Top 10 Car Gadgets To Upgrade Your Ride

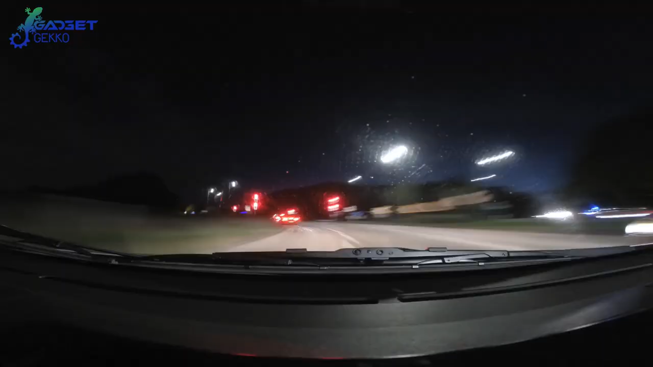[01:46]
But a low-quality camera can be about as useful as no camera at all,
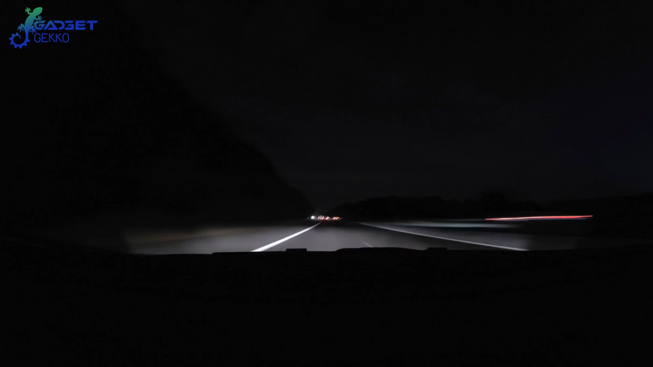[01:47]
so it's important to get the right one.